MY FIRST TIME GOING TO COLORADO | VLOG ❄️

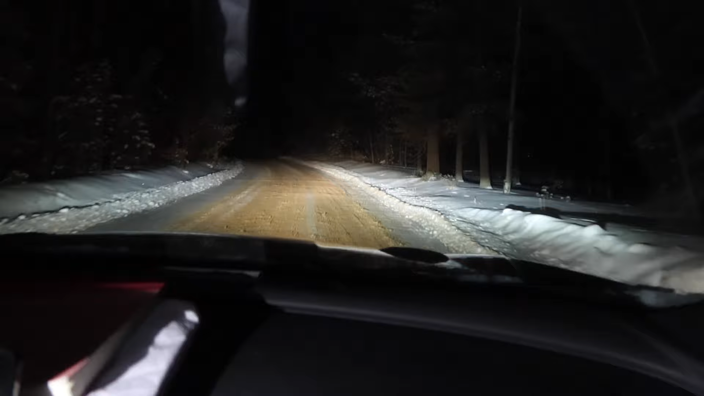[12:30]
Okay, this time go slow, because we're already up. I'm gonna keep going. Oh my god. No, I feel like you have to go up faster, no? We're almost there, just go. Damn, that did help a lot. We're almost there. Is that the biggest hill? Is it, babe? I'm not sure.